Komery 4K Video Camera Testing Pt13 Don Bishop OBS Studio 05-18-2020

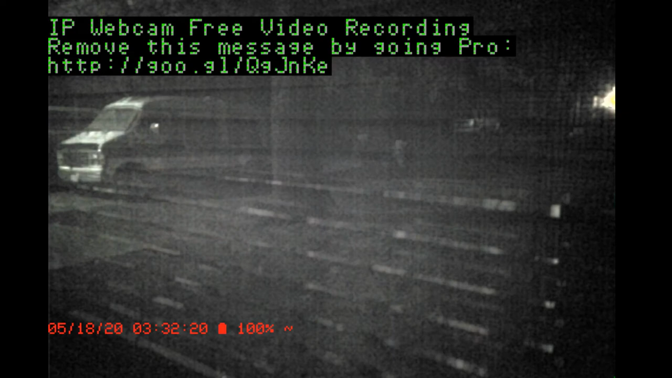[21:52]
this is not going to be any kind of comparison because that's in night vision and it i'm using it as a security camera it stays on all the time it's in night vision and uh there's the at the app at the top there it shows that watermark anytime it starts recording so right now it's recording it it records when a lot of times the trees move and it makes it record i've got tried to cut out you know i've got it like cut you can't see what i'm doing with the mouse but um
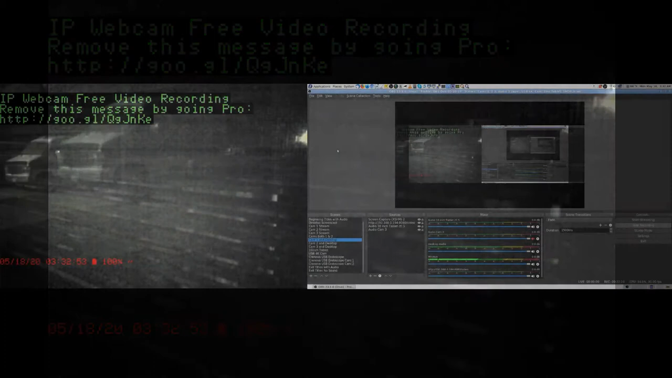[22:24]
like if i go like let me see if i can do this one okay what i was trying to say is it's it's i've got you know where anything above basically the bottom of the of the watermark or the advertisement is not um not sensing motion and everything below does so that i think that stays on for quite a while after it quits recording anyway but it records five minutes and then quits so um something something triggered it i guess because i uh you know you can look